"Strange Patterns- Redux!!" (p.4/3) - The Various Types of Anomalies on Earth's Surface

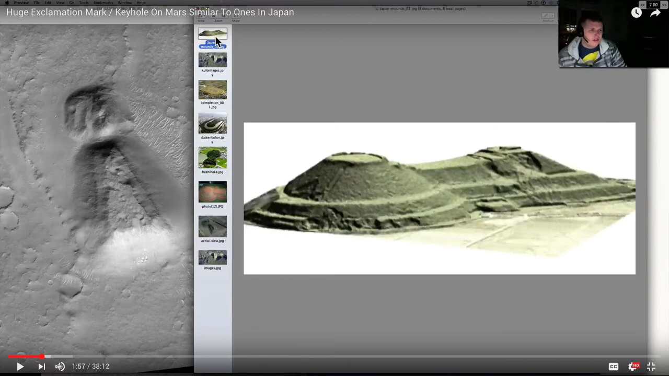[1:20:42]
So, according to this guy, there's many structures with this pattern, this keyhole pattern, in Japan. And he shows you a few of them here, including a few diagrams. So, we've got this one, this keyhole pattern, with these round buildings and mounds around it.